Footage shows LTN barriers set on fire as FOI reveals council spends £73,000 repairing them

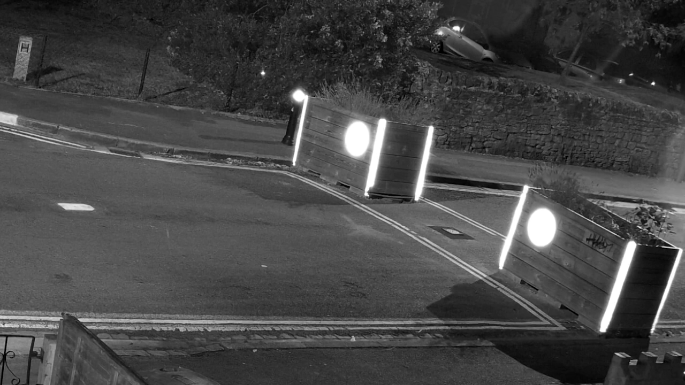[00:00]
In the dead of night, a hooded figure removes a base plate for a bollard, then pours cement into the hole. The aim? To make it hard to install a new one. This footage, obtained exclusively by ITV Meridian, is one of hundreds of incidents of vandalism in Oxford's local traffic neighbourhoods.
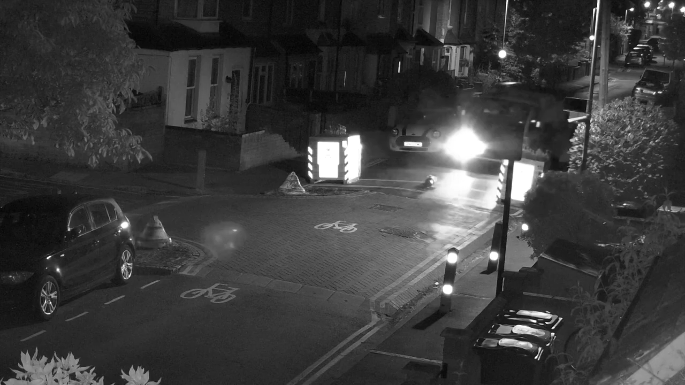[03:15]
You know, that and people being stuck in traffic. There is no democracy in Oxford. Wanton vandalism or a form of civil disobedience.
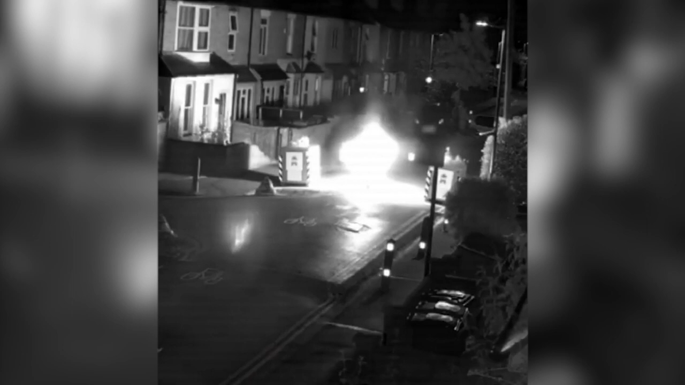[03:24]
Either way, what's clear is these barriers are doing more than stopping traffic.